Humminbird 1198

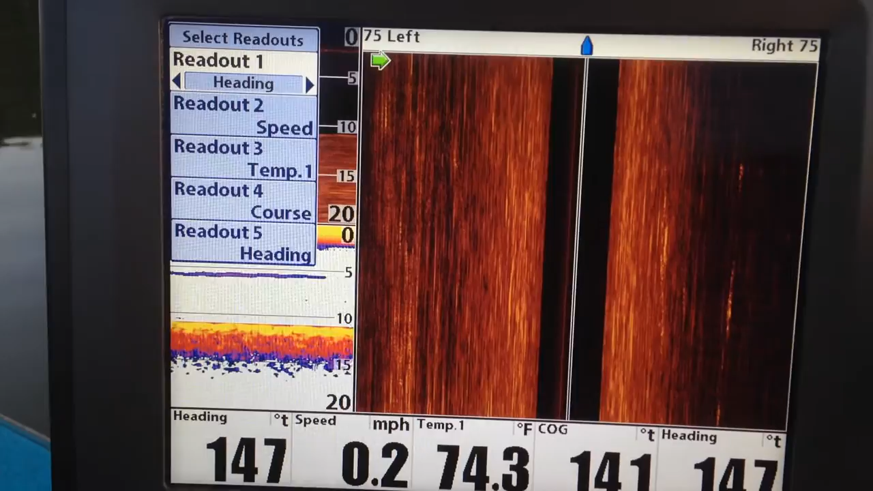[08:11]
On screen: water 74.3°F, speed 0.2 mph
To get out of a menu, you simply come over here, push the exit button.
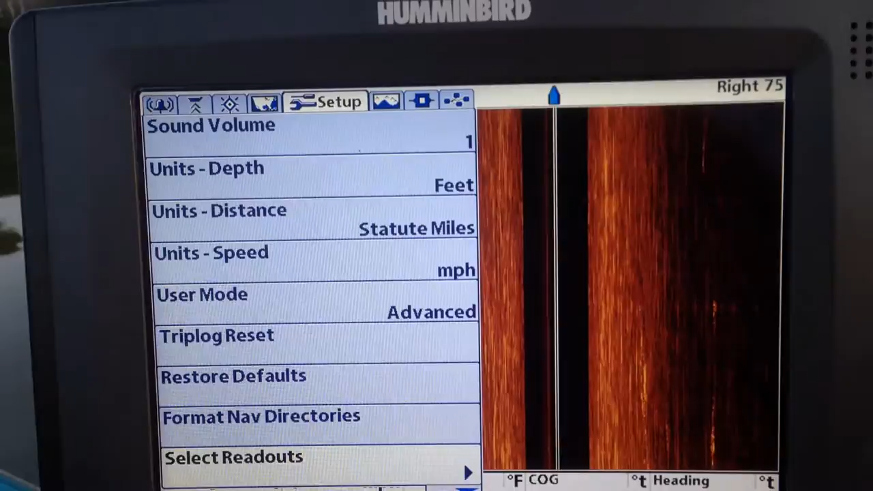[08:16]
And that gets you back to the main menu. Okay. Alright.
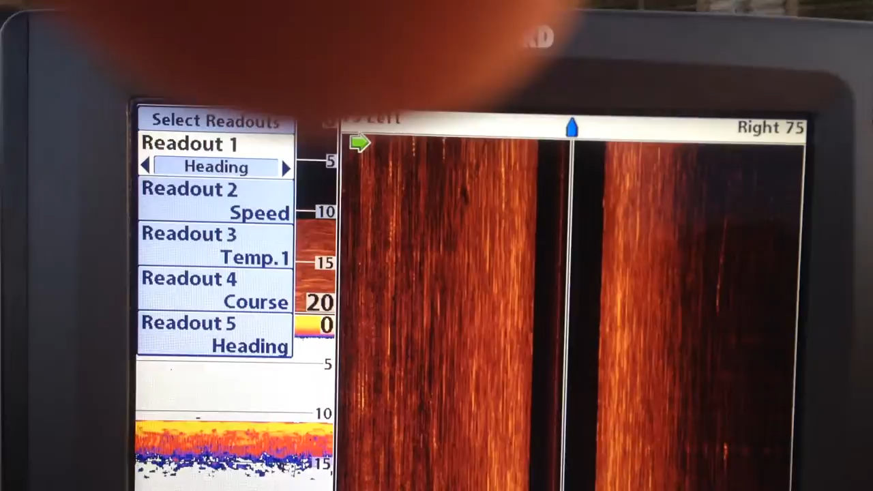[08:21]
Whoop. Exit again. Ah, you got to hit exit again.
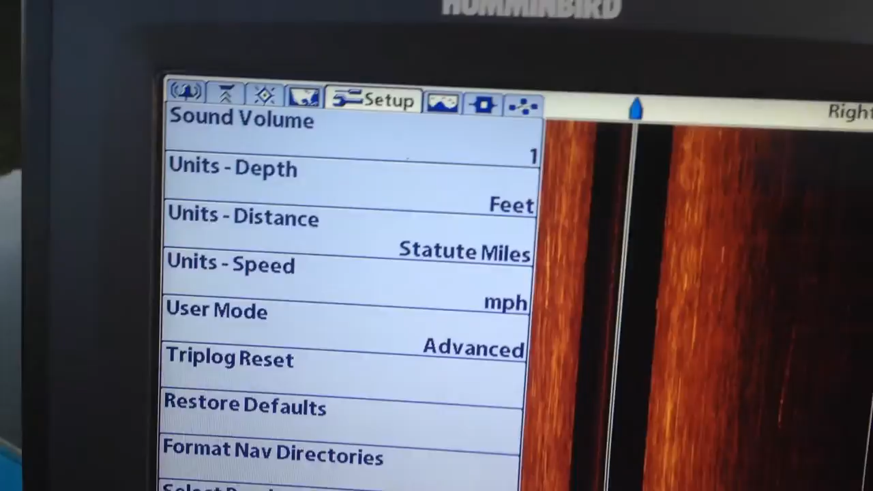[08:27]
It'll take you back to the main menu. Okay.
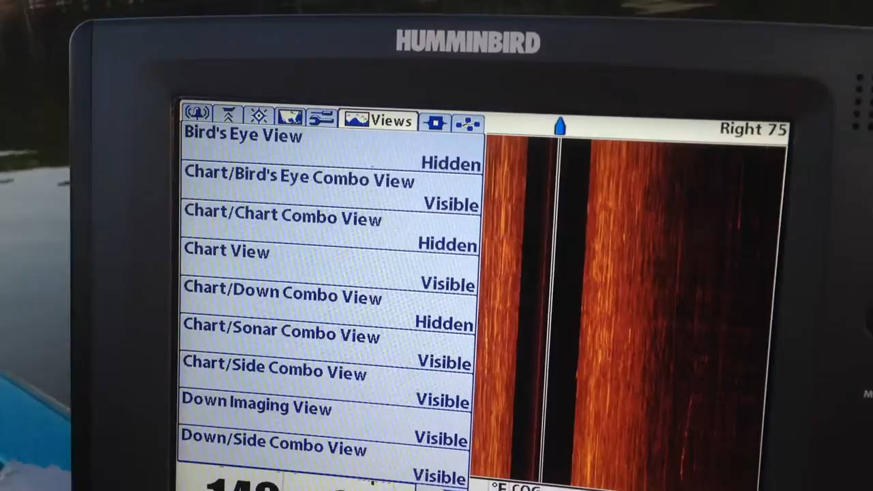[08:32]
This is, this is things you can turn off and on if you want to cycle through them.
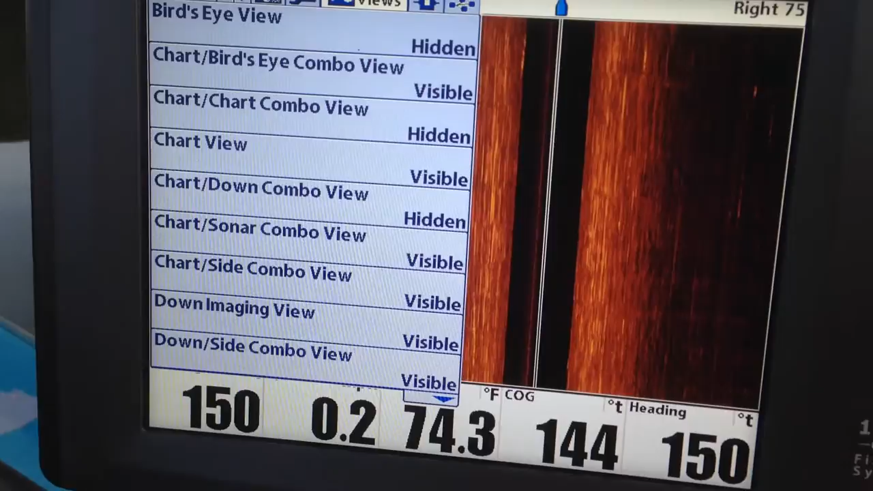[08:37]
On screen: water 74.3°F
And I'll show you what I'm talking about. You can see I have some of it hidden, some of it visible.
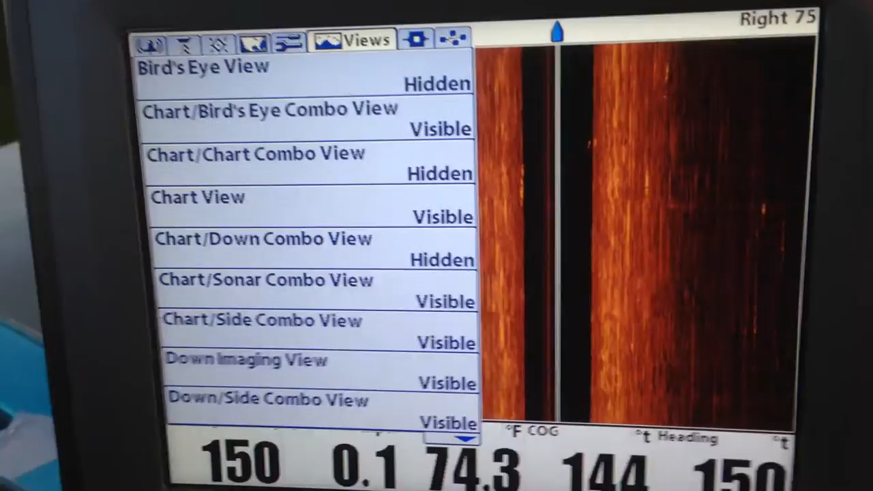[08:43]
And it will make sense when you start playing with it. There's your accessories.
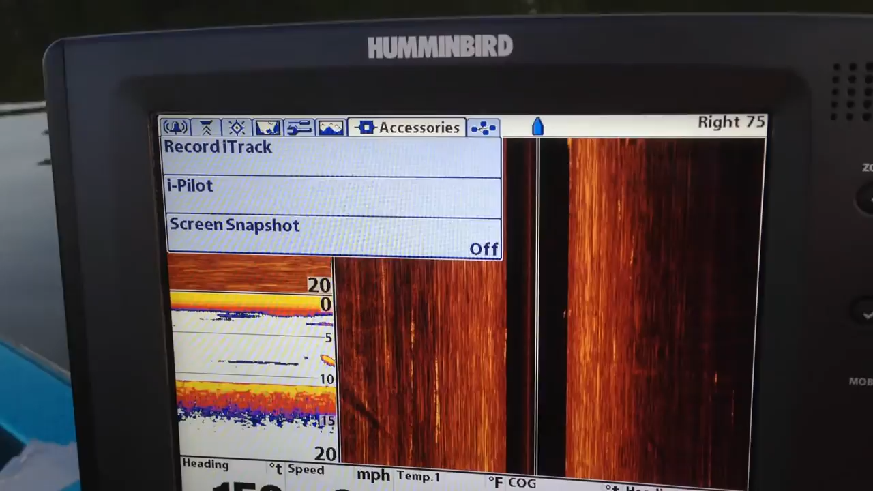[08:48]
There's a recording eye track, which if you don't have an eye pilot, that won't do you, well, you can do it, but it won't do you any good.
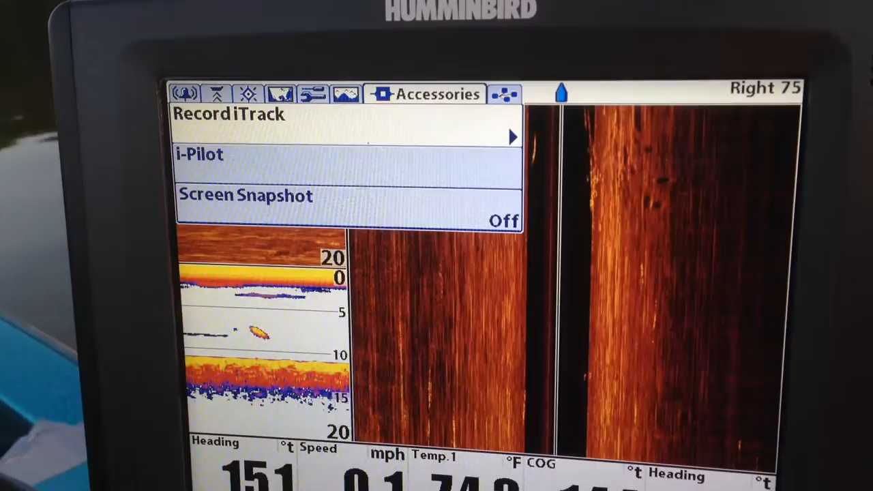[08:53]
Okay. This right here, if you want to take screenshots,
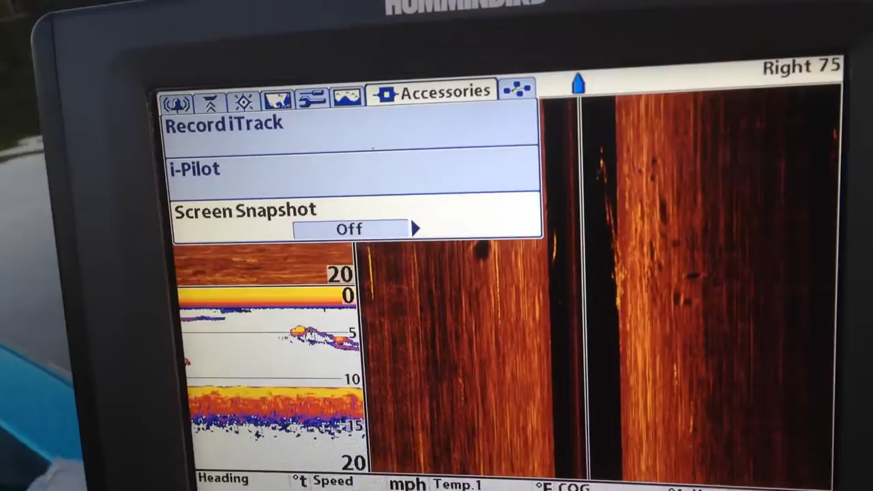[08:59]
so there's a nice little wad of fish moving through right there.
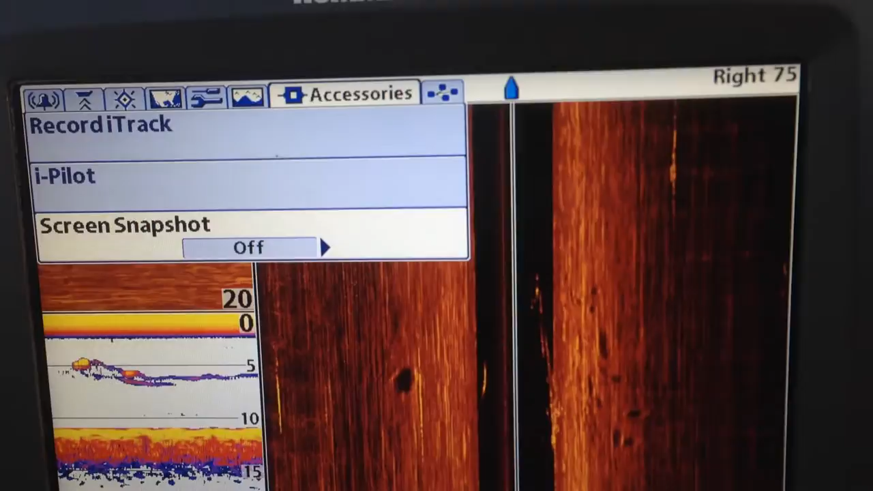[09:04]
And there they are on the side imaging screen. Right there.
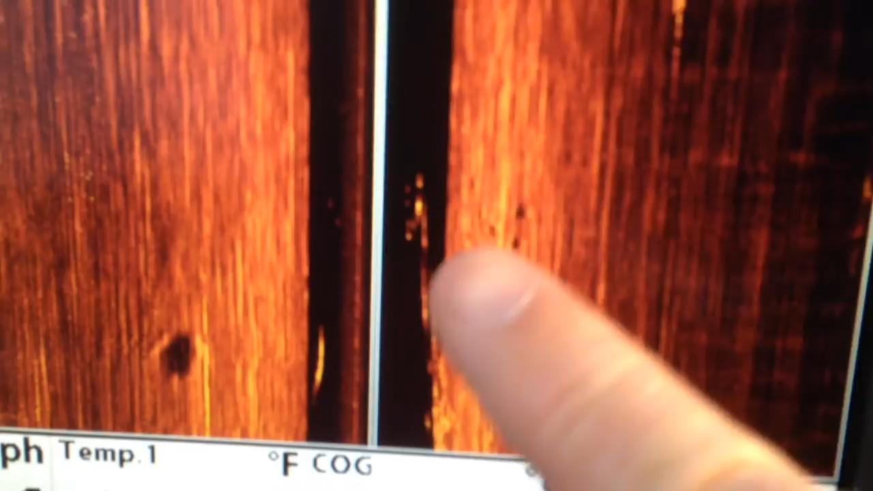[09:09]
Even though we're sitting still, you can see them. Alright. Screenshot.
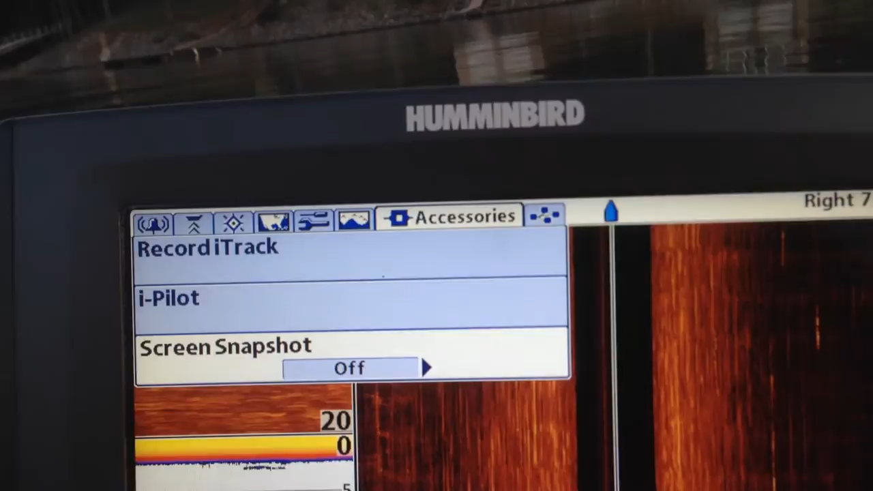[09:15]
If you want to take a picture, you have to have an SD card, a blank SD card.
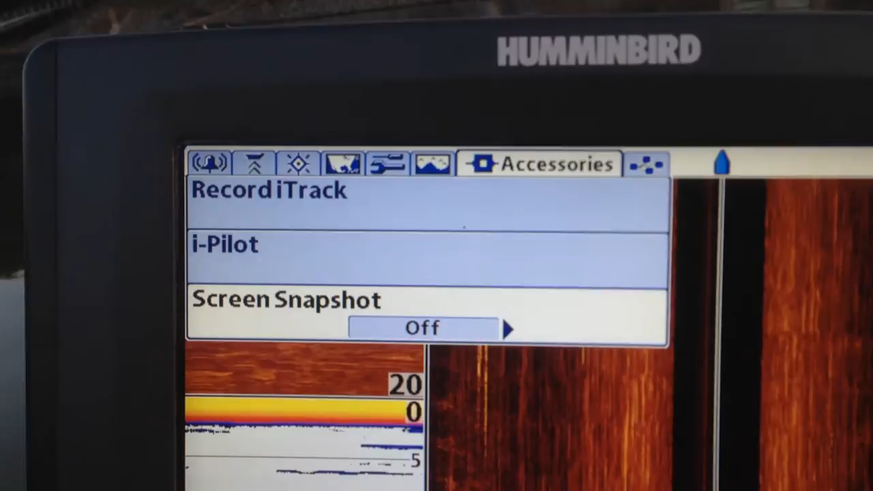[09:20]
If you want to take a picture, you turn this on.
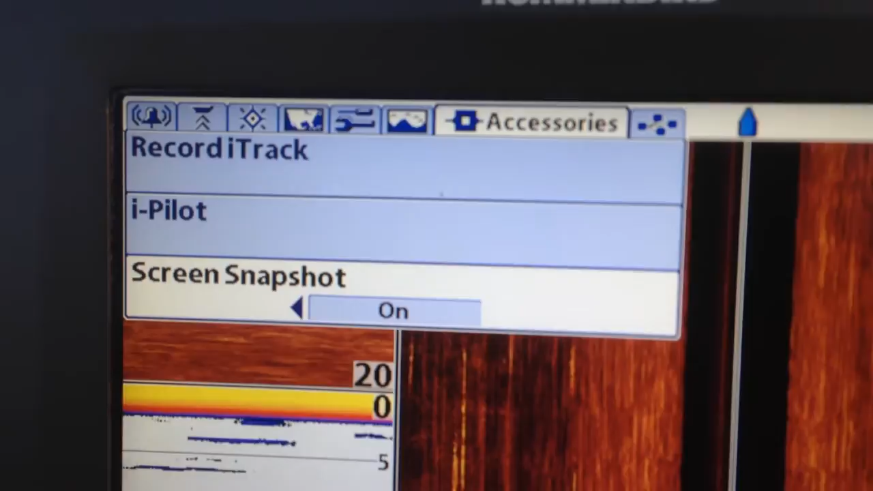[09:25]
Now, the one irritating thing about Humminbird, is every time you hit mark, right there,
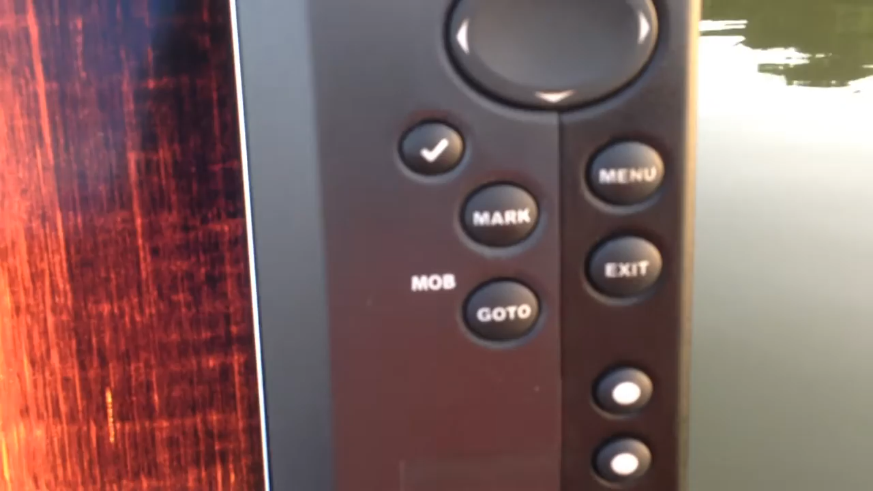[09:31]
which is how you set a waypoint, if that is on, and you hit mark,
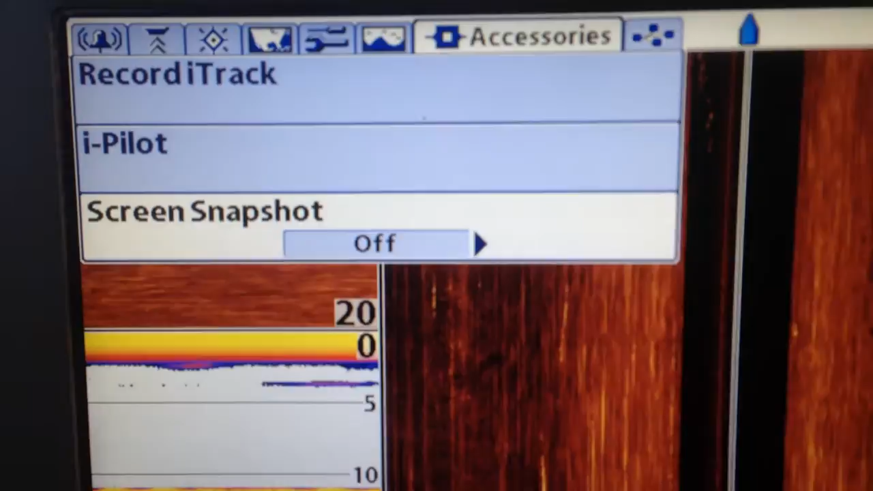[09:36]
it automatically takes a snapshot, plus,
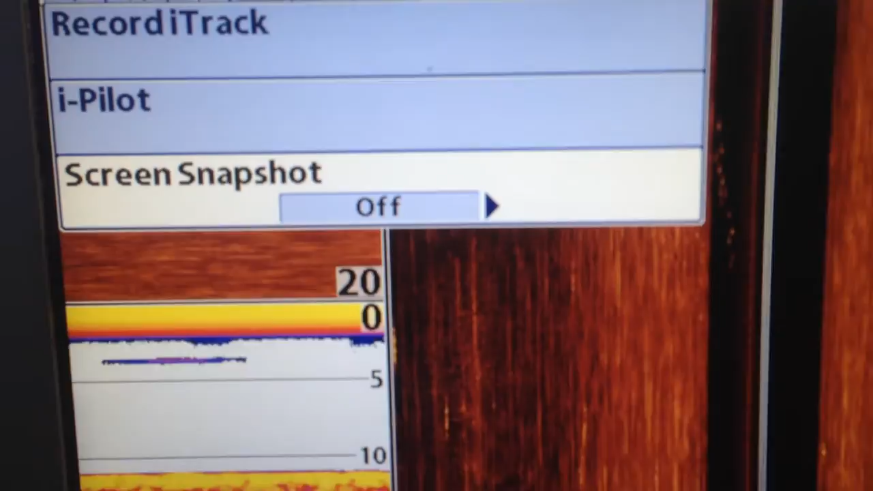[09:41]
here's the irritating thing, plus it makes a waypoint.
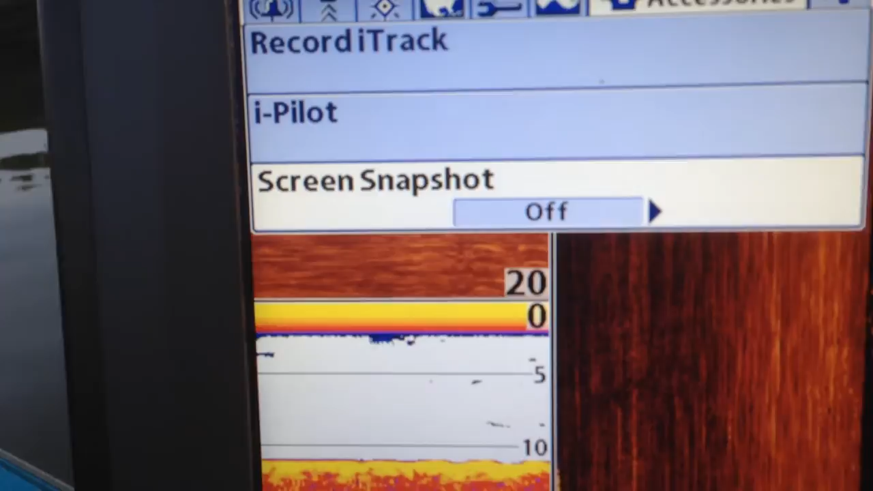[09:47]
So, if you're just out taking random snapshots to post on the forum, you're going to have a whole bunch of random waypoints you've got to get rid of,
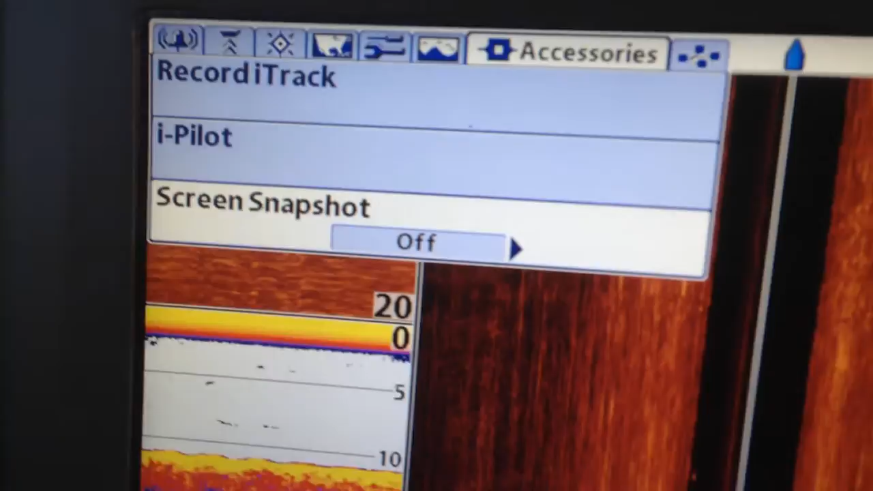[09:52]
but, you know, there's ways you can get around that. Okay. Hit exit.
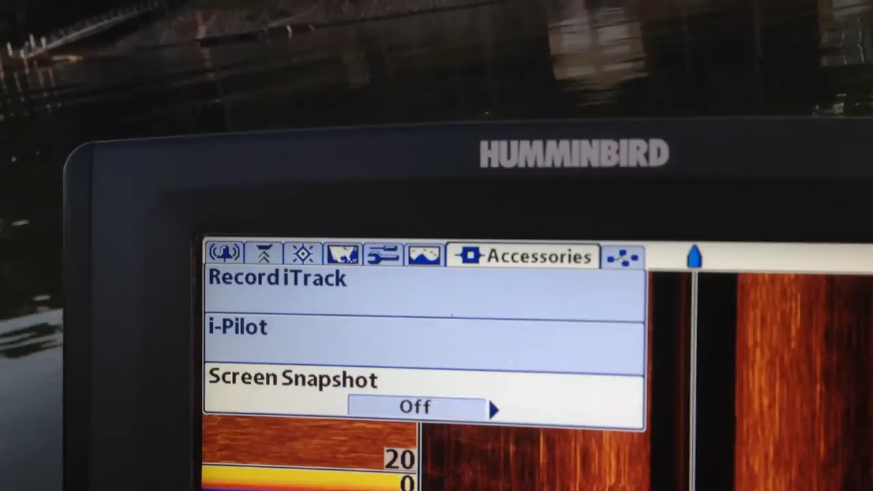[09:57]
Takes you right back up to the top. Okay. This is the network setup.